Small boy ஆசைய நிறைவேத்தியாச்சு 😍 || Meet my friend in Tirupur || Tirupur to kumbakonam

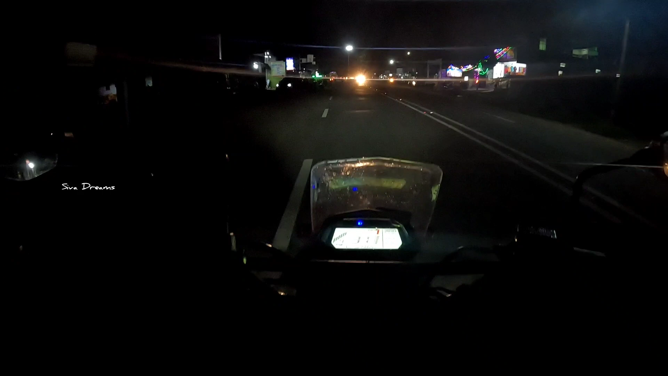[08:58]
இந்த சைட்லாம் சுத்தமாக மழையே பெய்யல பாருங்கள், ரோடு எப்படி காஞ்சி போய் கிடக்குது.
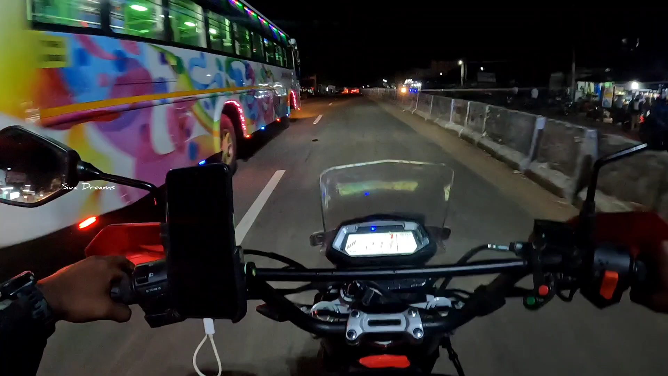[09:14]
அதுக்கப்புறம் வந்தார், பேசிவிட்டு இப்போ தான் கிளம்புறோம். திருச்சி வந்தாச்சு.
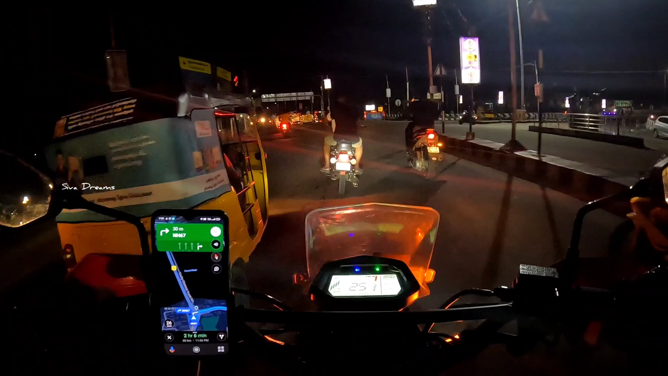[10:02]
ஆப்போசிட்டில் க்ளோஸ் பண்ணி வச்சுருக்காங்க. பைக் மட்டும்தான் போகுது அந்த பிரிட்ஜில், காவிரி ஏறு ஓல்டு பிரிட்ஜ். ஆட்டோ கூட போகல, ஆட்டோ கூட இந்த சைடு தான் விடுறாங்க.